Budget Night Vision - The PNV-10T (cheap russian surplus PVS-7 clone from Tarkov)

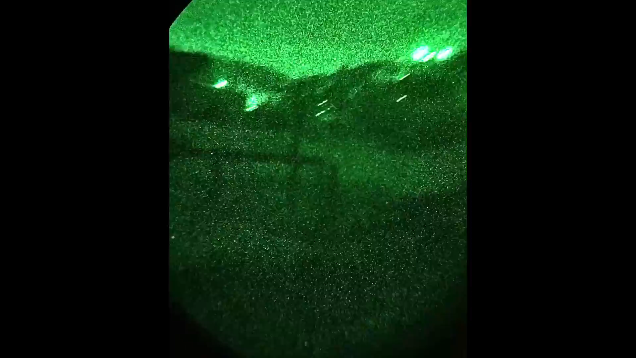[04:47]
You also have to take into consideration that
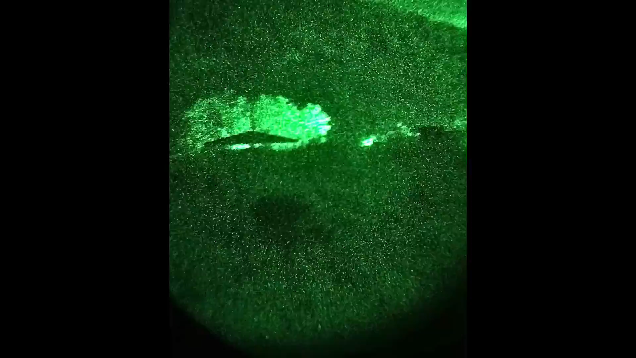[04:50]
the lenses on this unit are of pretty low quality.
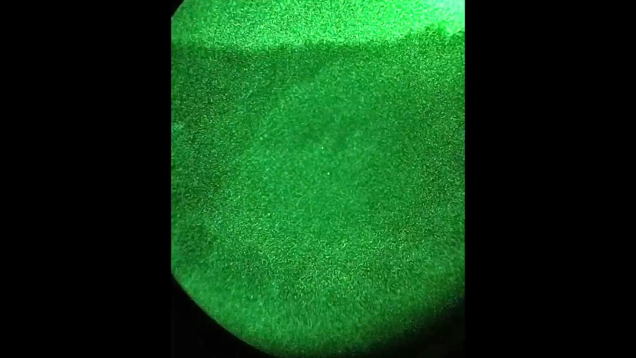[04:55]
There are some pretty bad whooping effects when looking at bright light sources, which is pretty distracting by itself.
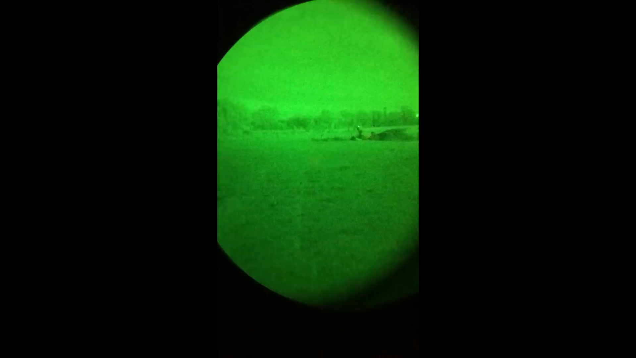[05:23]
And if you save a little bit more, you can get something like a really decent PVS14. Devices that are just a lot superior to the PNV on every level,
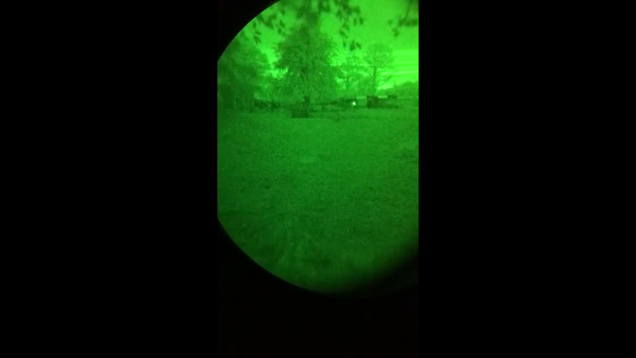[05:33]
but if you live in Europe, this is probably the best you can get for the price point, I would say. In the end, this is action light vision, which is still a cool thing to have because it simply lets you see in the dark.
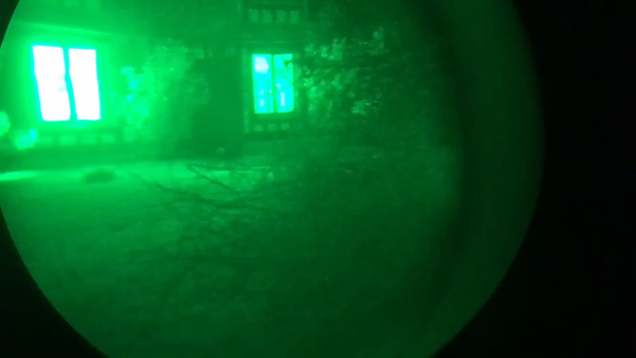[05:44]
And in fact, a lot better than Gen 1 or something like a Cyanx Aurora.
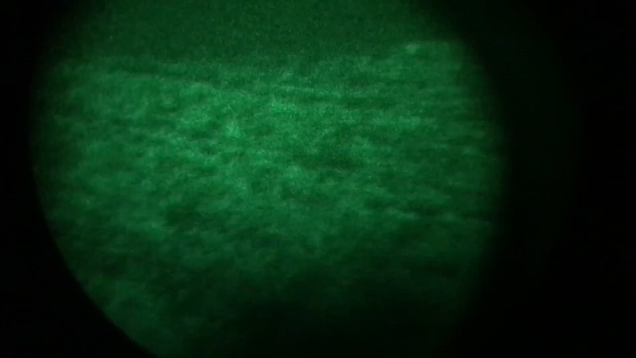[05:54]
So if you live in Europe, like me, and that you are on the budget,